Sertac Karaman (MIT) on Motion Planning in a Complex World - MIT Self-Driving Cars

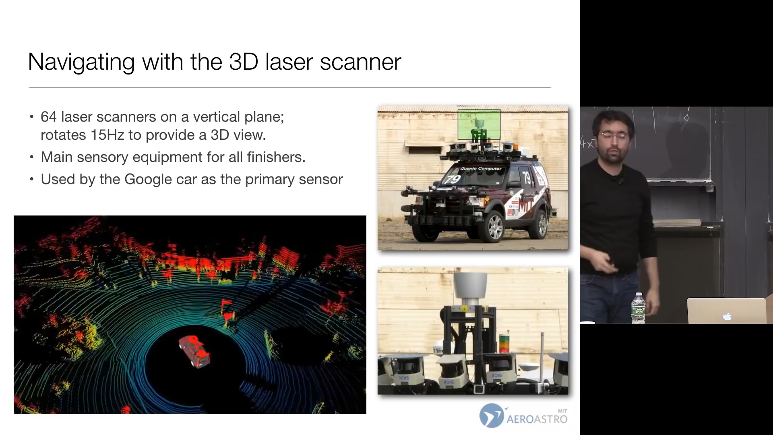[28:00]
So we thought, so other teams thought, this sensor is made by a company called Velodyne. It came pretty much just in time for the urban challenge. My guess is that if you didn't have this 3D point cloud, it would be pretty hard to complete that challenge. There was only one team that didn't have it and completed, and they had a 2D laser scanner that was kind of turning.
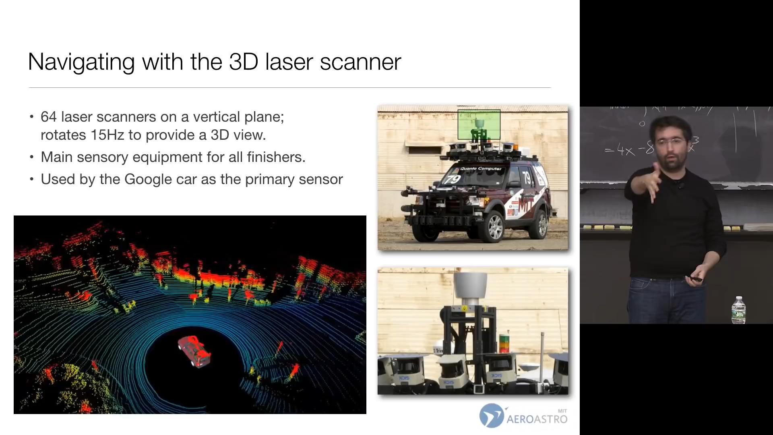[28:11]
They essentially built their own Velodyne. Okay? So we had also this sort of 12 planar laser scanners. You would need these kind of things to cover the blind spots of the vehicle.
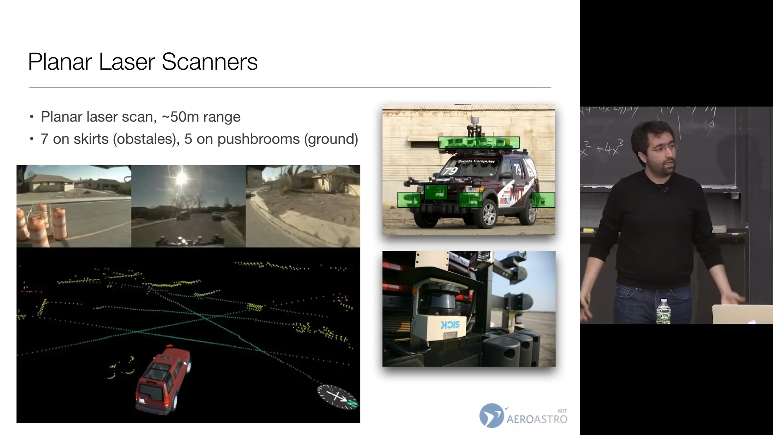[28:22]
The thing is on top, so you're not seeing kind of very nearby. We had five on the push brooms looking down and seven on the skirts. So this is kind of what it would look like.
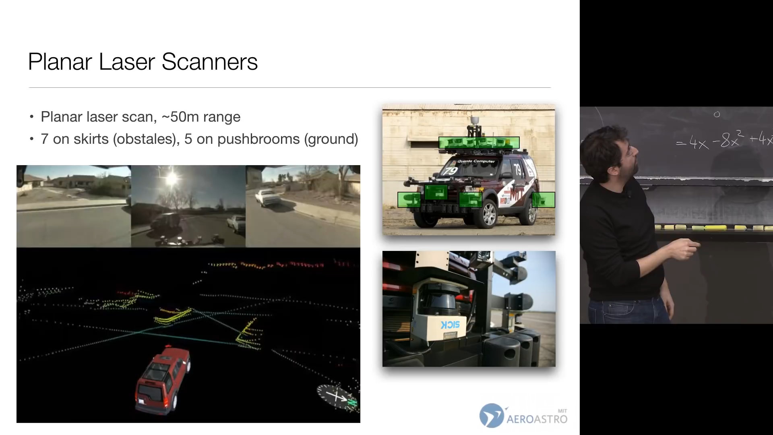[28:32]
So you're seeing the curbs here and then, you know, a bunch of other things. And when the vehicles are very close to you, you can still see them. We had 16 radars. Radars are great. They can see very far. Like laser scanners would see 70 meters. Radars would see twice as much. The problem is that they have a very narrow field of view. So we needed 16 of them to cover 27 degrees around the vehicle, 270 degrees.
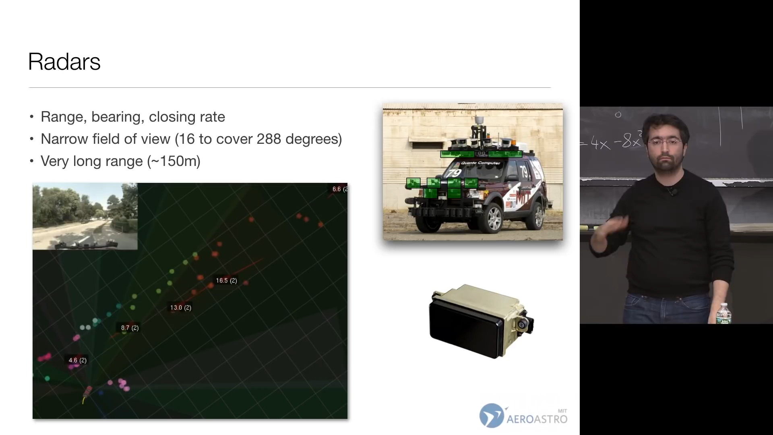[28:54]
So, you know, you can park somewhere and you can see this is meters per second. You can see a whole bunch of other vehicles kind of coming through. Helps quite a bit. And finally, we had five cameras in this configuration. We were using cameras to actually look at lane markings. I think actually we were the only finishing team that was using cameras for any purpose of any kind. The other vehicles were just kind of working with the laser scanner.